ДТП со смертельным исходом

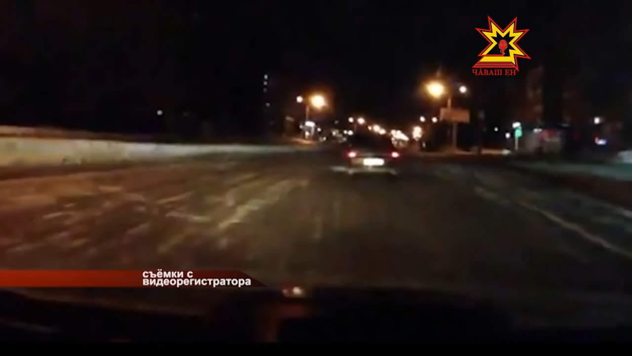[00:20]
Незаконные требования полицейских водитель проигнорировал. Тогда стражи порядка передали ориентировку на него всем нарядам, дежурившим в городе. Требование остановиться другого экипажа водитель снова проигнорировал и попытался скрыться. Момент погони отчетливо зафиксировал видеорегистратор, установленный в полицейской машине.